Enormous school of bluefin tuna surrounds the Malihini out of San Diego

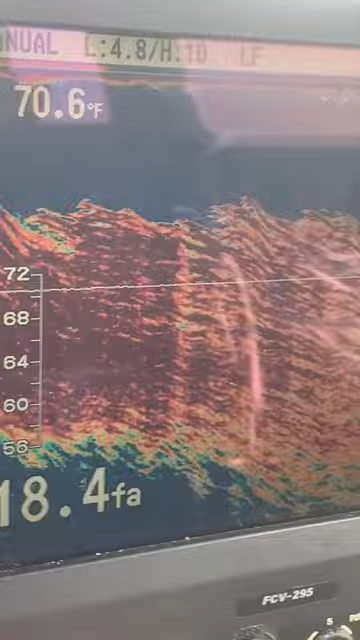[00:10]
On screen: water 70.6°F
God almighty, Bill! It is so around the boat! Ah, throw bait! Solid from 10 fathoms to 30 fathoms, bro. Oh, look at him blowing up on the side of the